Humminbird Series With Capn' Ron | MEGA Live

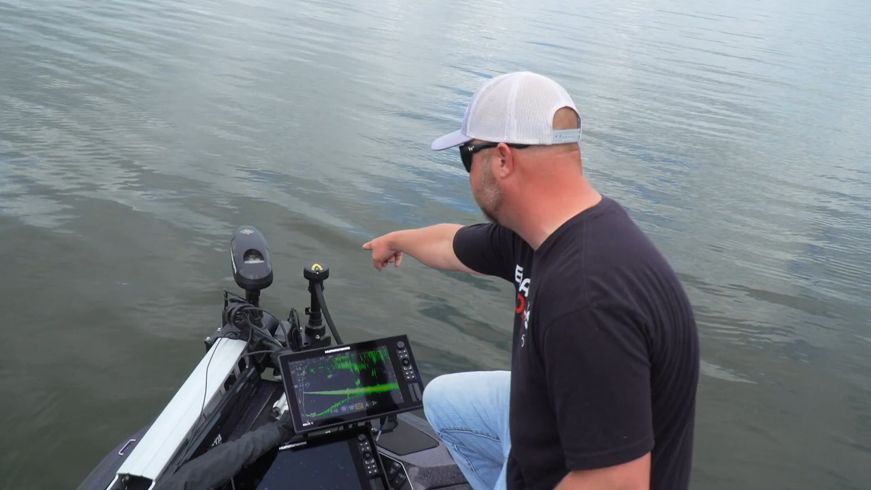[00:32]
So the transducer for this Mega Live is actually going to be installed on the target lock, and we'll kind of get to that. So on the forward-facing sonar, you're going to notice this is going to be your bottom. You're looking out. You're going to have your distance here and your depth here. So as far as settings go, you just want to make sure that you don't have too much fuzz in here. You see all this. This is all bait glistening. You don't want to have too much fuzz. You want to have a lot of brightness in that bottom. From there, all it is trying to decipher what images you're looking at.
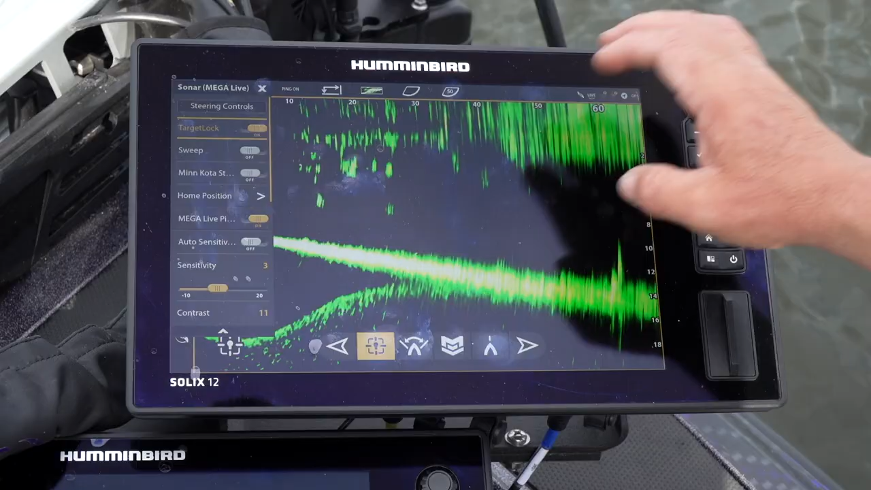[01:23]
You can see something here in the water column moving around. That's probably a fish. But we want to make sure we don't let our bottom get too high or too low. And I'm going to show you what I mean by that. So when I go into my settings and I scroll down to my down range, which is going to be this, I'm going to play with this. I'm going to show you what happens when you start to move that. If it gets too low, you don't have as good of an image. It gets too blurry. You got too much screen. And if it gets too high, kind of the same thing. You know, you're eliminating using half the screen. So I'm going to keep my bottom about two-thirds of the way down. On forward range, when I'm generally fishing and 10 footer above, I'm looking 80 to 100.
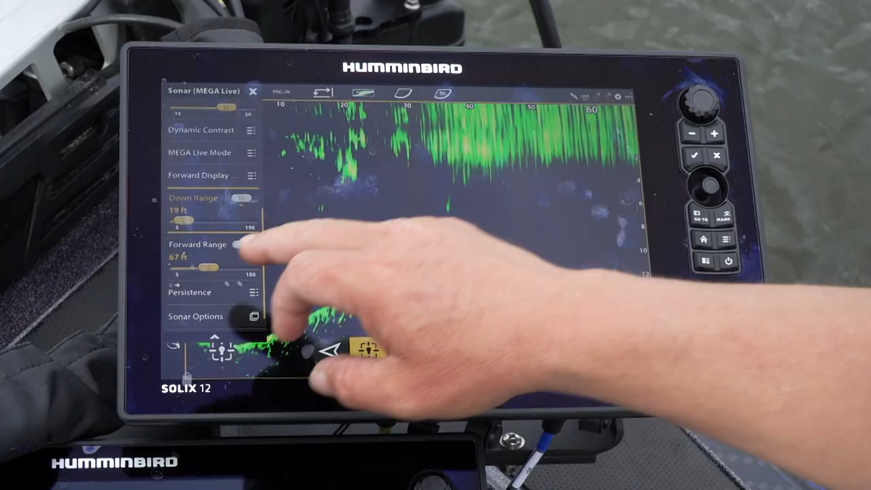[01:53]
When I'm 10 footer less, I'm looking anywhere from 40 to 60.
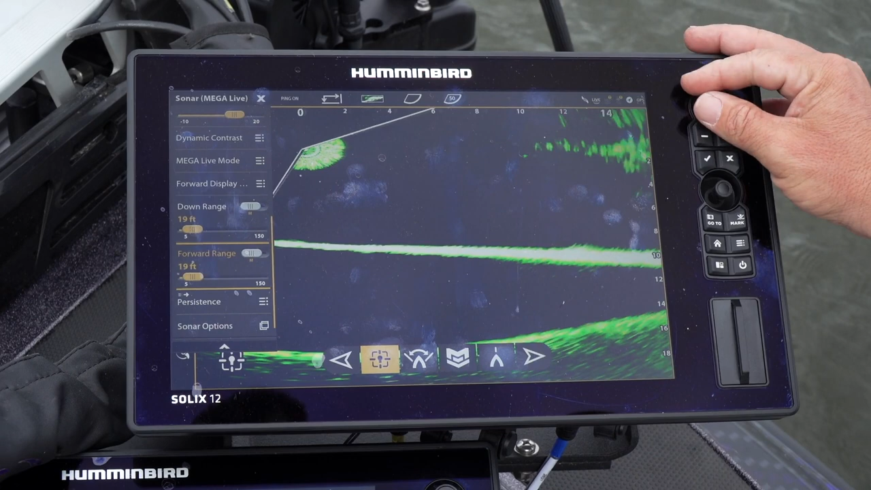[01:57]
I fish with forward facing sonar a lot in super shallow water, and I'm able to see out 40 to 60 feet at stumps, docks, that sort of thing. So this is a tool you're going to use a lot. So we're going to move into the target lock just directly with it, because the target lock's already on this system.
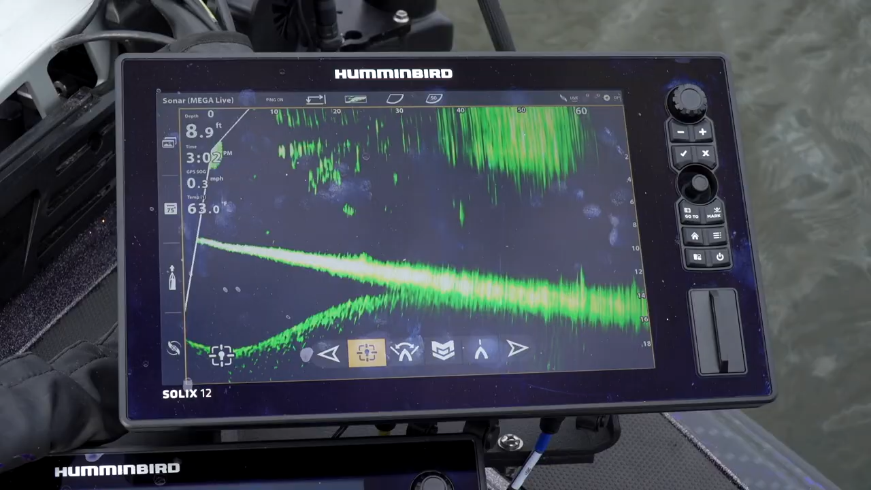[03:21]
On screen: depth 8.9 ft
It's hard for you guys to see that on camera, but notice we're staying right on this little rock pile right here. Target lock's locked onto the rock pile. It's not going to lock onto individual fish, anything that's moving. It's going to lock on to whatever structure that you're facing it at.
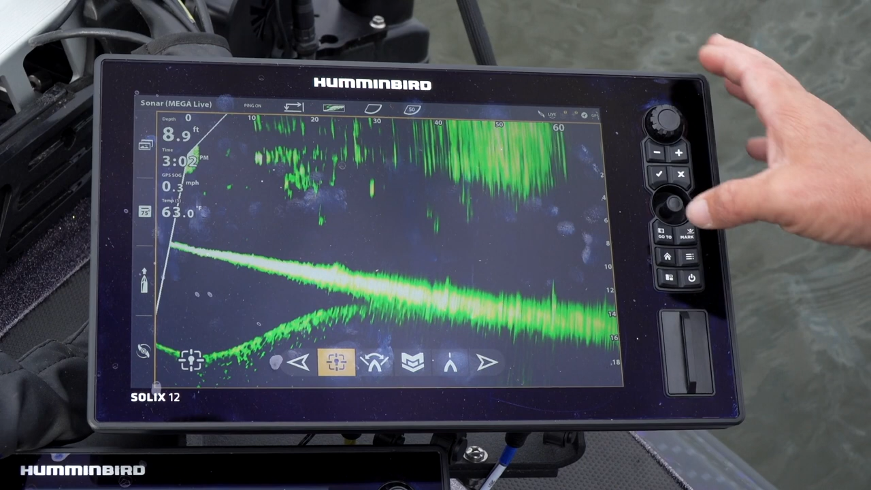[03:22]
On screen: depth 8.9 ft
So next you have the one boat network button, which is really, really cool.